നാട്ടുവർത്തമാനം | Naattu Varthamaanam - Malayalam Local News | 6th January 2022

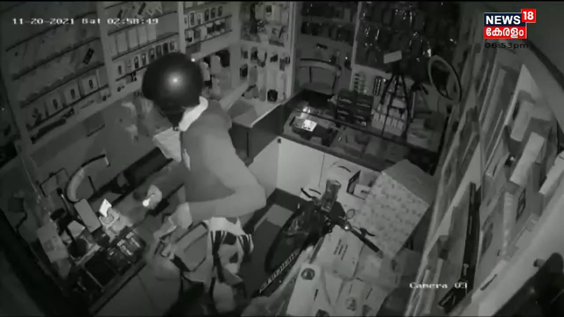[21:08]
മുക്കം മുരിങ്ങംപുറായി സ്വദേശികളായ അജാസ് മുക്സിൻ എന്നിവരാണ് പിടിയിലായത്.
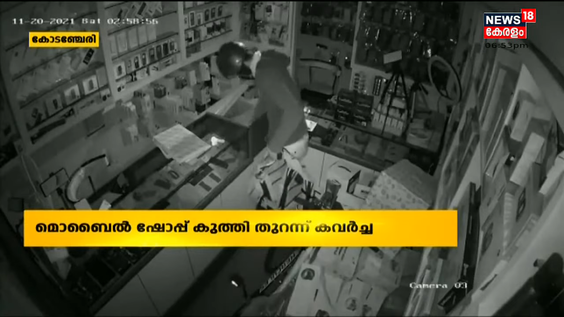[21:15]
പിടികൂടുമെന്ന് ഉറപ്പായതോടെ കവർച്ച ചെയ്ത 15 ഫോണുകളിൽ 8 പുഴയിലെറിഞ്ഞതായി പ്രതികൾ മൊഴി നൽകി. CCTV ക്യാമറയിലേക്ക് സ്പ്രേ ചെയ്ത ശേഷമാണ് പ്രതികൾ മോഷണം നടത്തിയത്.